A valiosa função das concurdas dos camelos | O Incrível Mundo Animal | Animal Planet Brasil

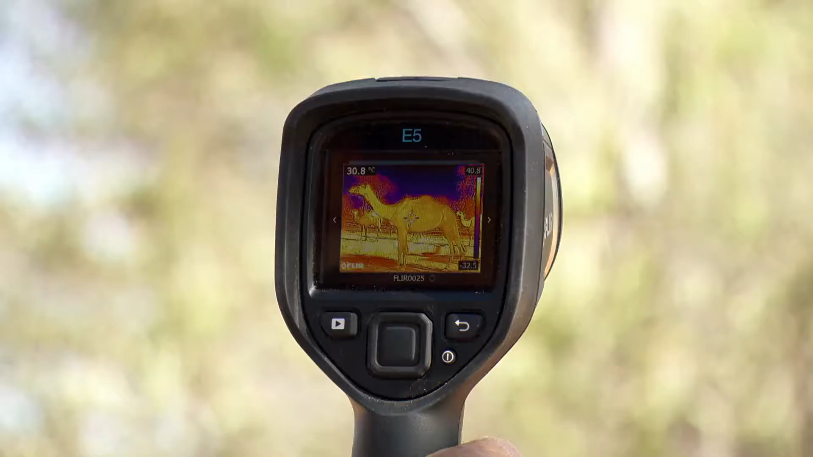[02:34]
On screen: spot 30.8°C
Ela tomou um monte de água fria e eu não vejo muita diferença na imagem do corpo dela.